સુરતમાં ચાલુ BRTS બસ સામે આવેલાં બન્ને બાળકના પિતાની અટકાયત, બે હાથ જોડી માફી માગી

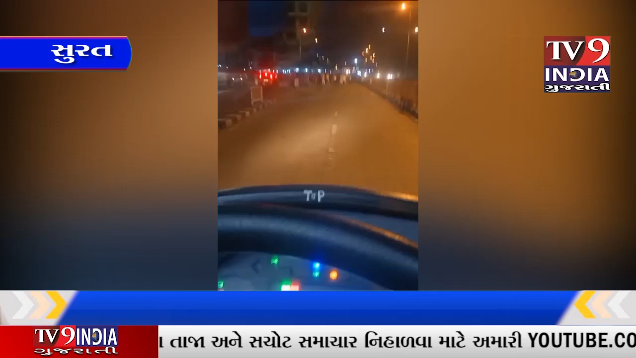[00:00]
સુરતના અમરોલી વિસ્તારમાં કોસાળ ખાતેથી પસાર થતી બીઆરટીએસ રૂટ ઉપર બે બાળક બીઆરટીએસ બસની નીચે કચડાઈ જતા માંડ માંડ બચ્યા હતા.